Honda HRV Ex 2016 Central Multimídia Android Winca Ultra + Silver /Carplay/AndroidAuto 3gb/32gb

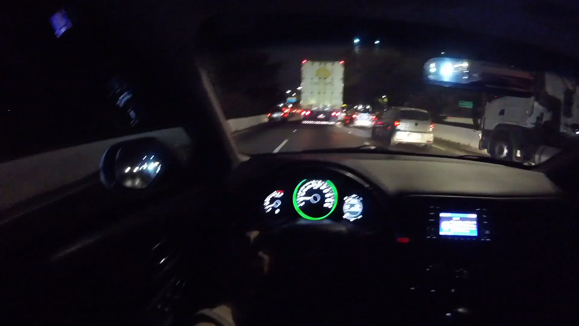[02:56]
É rapaziada Complicado hein Olha até meia noite a gente pega Trânsito pessoal olha isso Meia noite e quatro
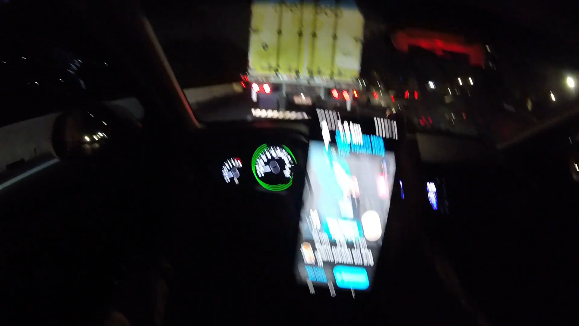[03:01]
E um trânsitozinho Mas é isso São Paulo não tem jeito É sempre uma novidade Tá é isso pessoal Agora acabou que a gente vai chegar em casa Por volta de
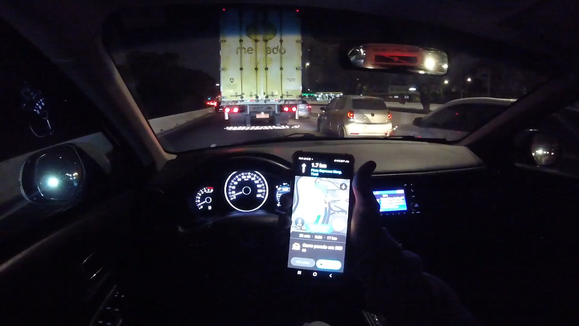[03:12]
meia noite e vinte e seis Dá dezessete quilômetros mais ou menos A gente já tá andando um tempinho já